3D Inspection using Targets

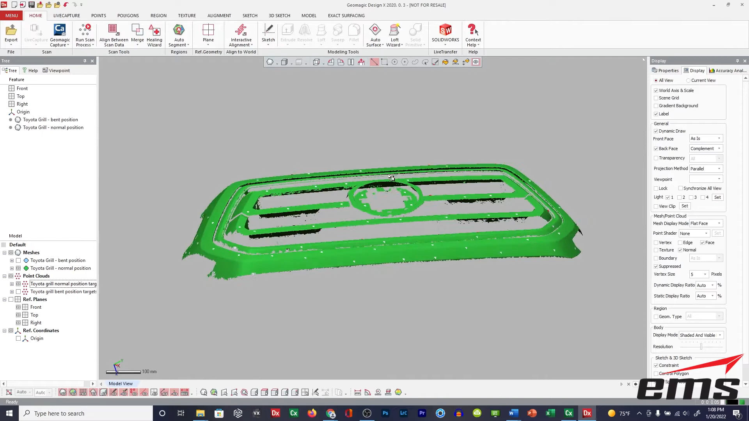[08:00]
And this is just a very crude scan just so visually you can see it. But again, normally we wouldn't have to do that. So there is the the points on the the normal position.
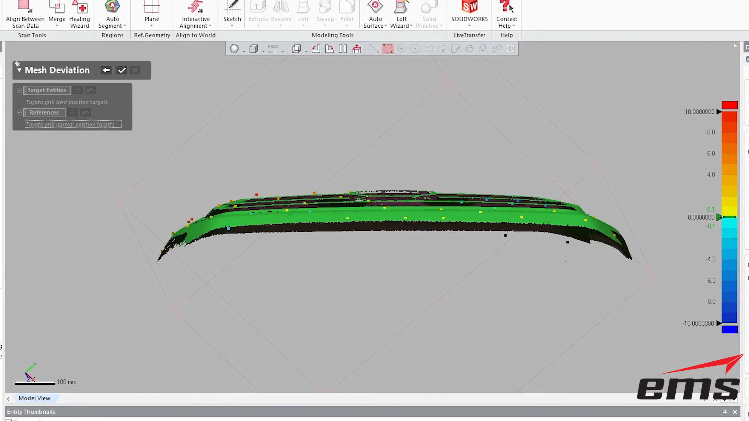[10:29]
OK, but again, we could quickly get some measurements here without having to do a whole lot of scanning and just see, you know, where everything is.